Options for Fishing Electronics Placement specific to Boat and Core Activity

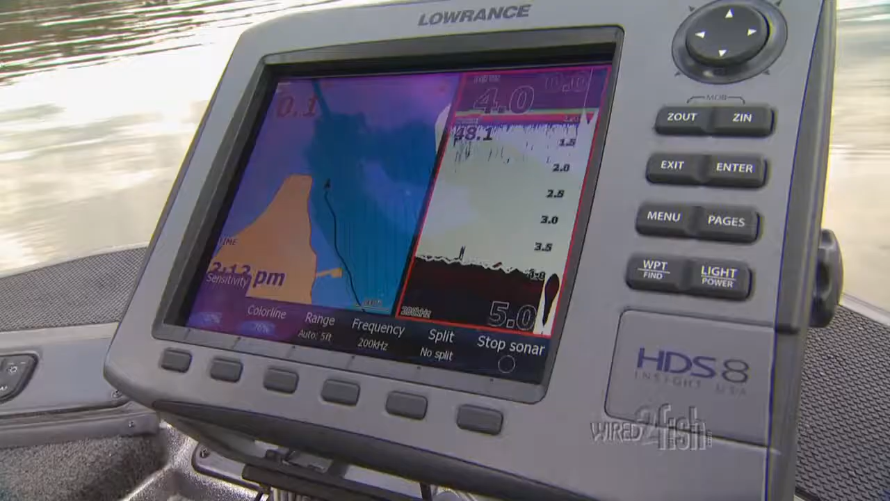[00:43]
of split-screen sonar and mapping so I can find fish key structures and cover